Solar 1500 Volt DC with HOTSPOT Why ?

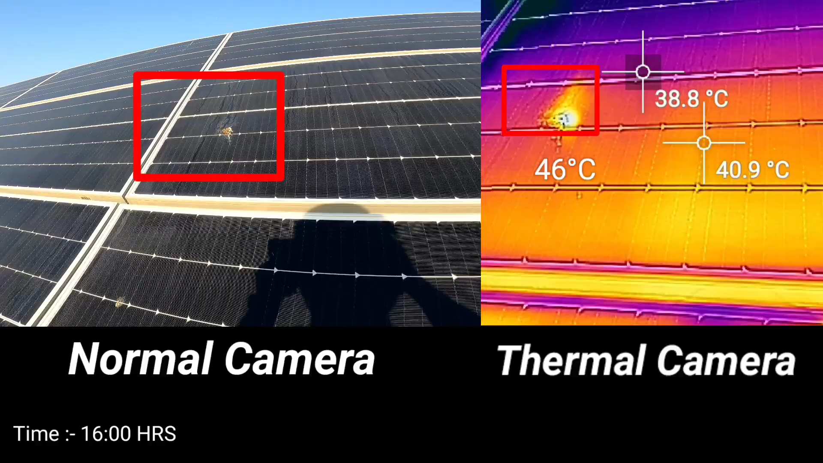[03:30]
Bird drop is very important In the system Having a system voltage of 1500 VDC Because the system is growing We are trying to push the cell to perform more So, there will be a temporary hotspot Or permanent hotspot The chances of a temporary hotspot The more we are trying to push the cell to perform more